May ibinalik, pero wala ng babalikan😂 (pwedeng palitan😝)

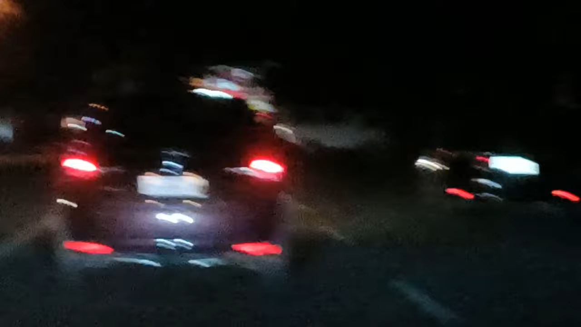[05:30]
Hindi masyado makita ang color ng kanilang car. Pagkasunod na kami, guys. Parang